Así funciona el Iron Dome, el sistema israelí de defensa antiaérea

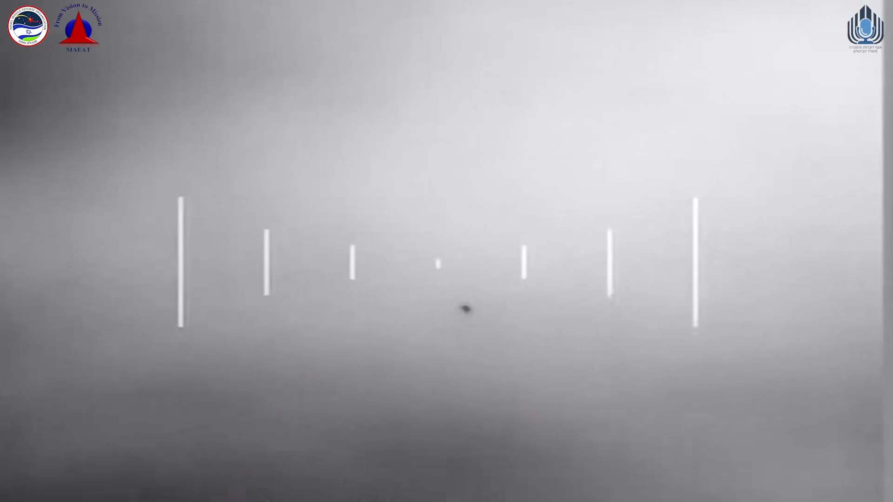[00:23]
When a terrorist fires a rocket at Israel, the Iron Dome's radar detects it instantly,